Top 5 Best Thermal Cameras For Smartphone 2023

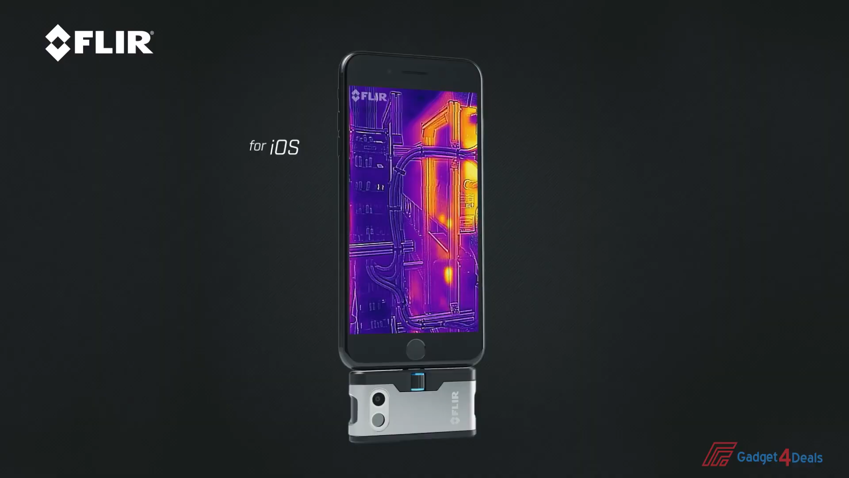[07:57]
And whether you have an iOS or an Android, it works with either one, you just have to get the right one.
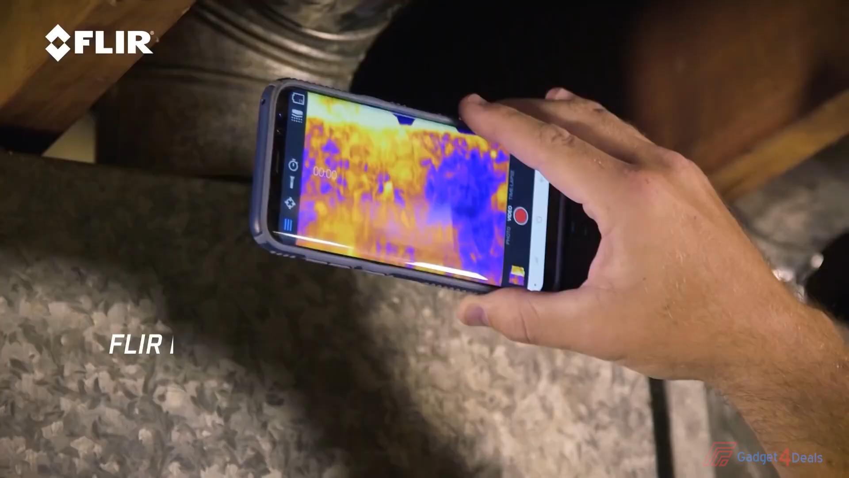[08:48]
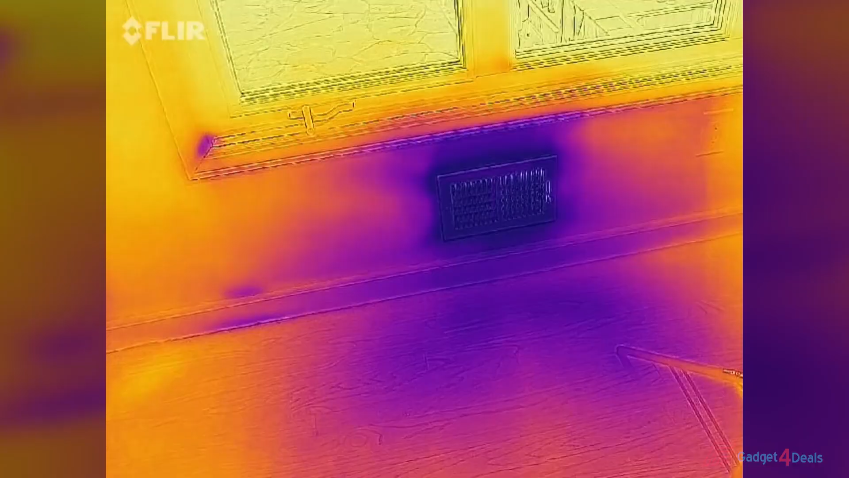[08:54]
which gives you a really crisp picture of what you're looking at, and that's really cool.
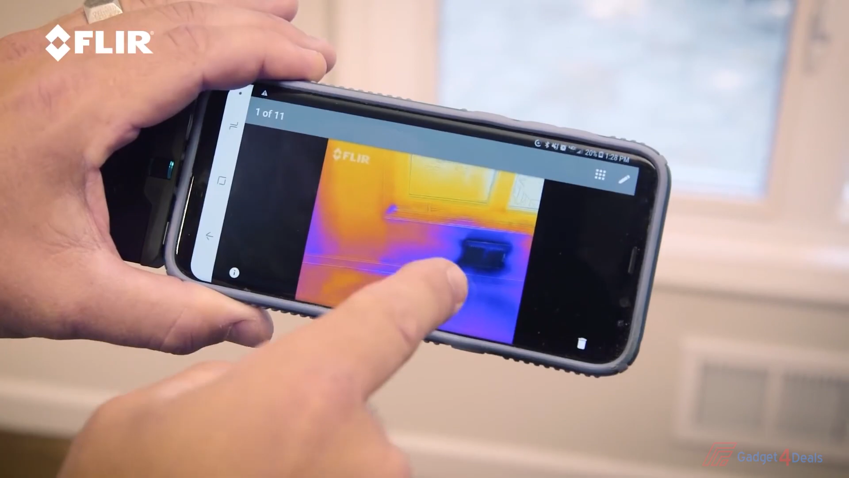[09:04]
So whether you're a homeowner and you want to make sure that your house is buttoned up, you have a contractor that comes in and does work, and you want to check that work, thermal imager is a great way to do that.